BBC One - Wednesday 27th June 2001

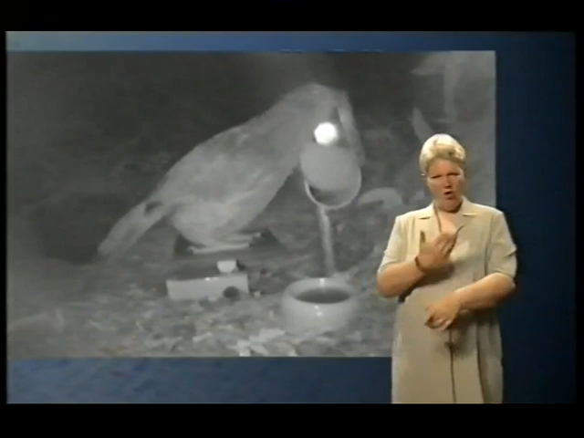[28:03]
Oh, look at that. She's jammed the lid so it's open. Normally, the birds will just... They'll just open the lid, and they'll just feed with the lid resting on the back of their head, but she obviously doesn't like it,
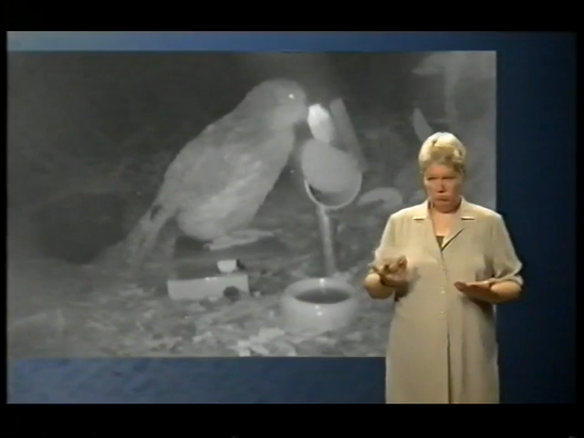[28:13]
so she's developed her own way of getting around it. Oh, look, she's... Oh, oh, she's bumped it.